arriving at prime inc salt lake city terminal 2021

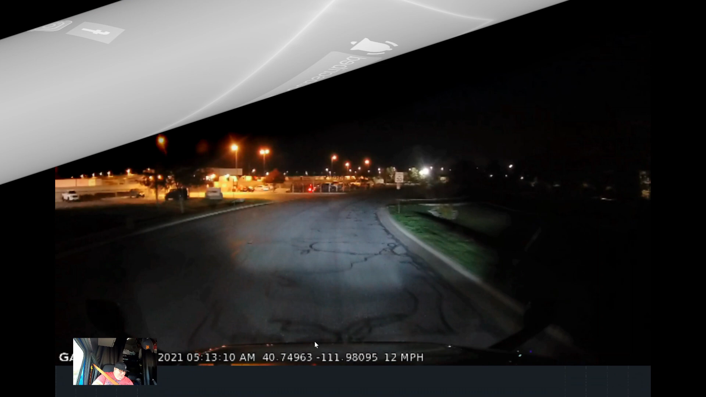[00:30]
Okay, guys, here we go. I gotta do audio commentary to this video. This is me arriving at Salt Lake City in Prime Terminal. But the dash cam did not pick up sound, so I'm gonna do it manually here. Here we go, we're going up the street here. You can see straight ahead is the Prime Terminal. That bright white light is the Prime sign. We're going to make a right turn because we need to go to the car, truck entrance.